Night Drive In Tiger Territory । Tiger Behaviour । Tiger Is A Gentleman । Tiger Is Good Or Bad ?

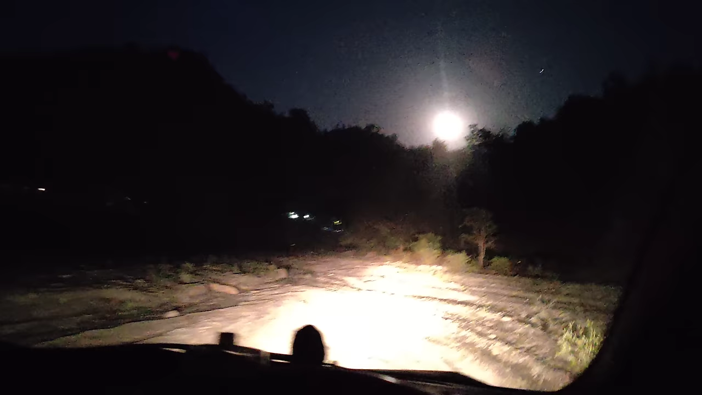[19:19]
सामने resort, चलता हूँ, और ये देखिए, चंद्रमा, गजब ही व्यू है, ये देखिए,